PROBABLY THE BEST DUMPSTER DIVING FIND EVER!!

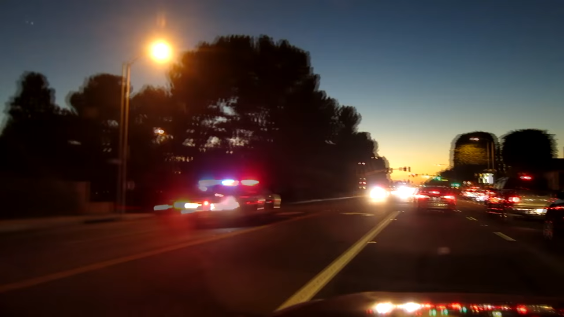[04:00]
Whoa, what's happening? Man, that was like the sixth one I've seen.
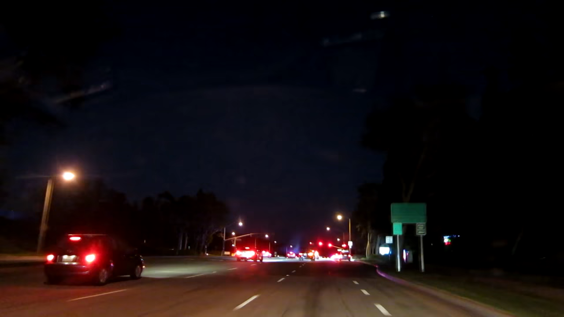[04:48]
We're going to go ahead and not pass by, but we're going to make a right here as the police are right here. They got some flares out. Doesn't look like an accident. Might be a police chase coming to an end. I'm not exactly sure. We need to get back home and get the drone up in the air and see what's going on. Yeah, another one showed up.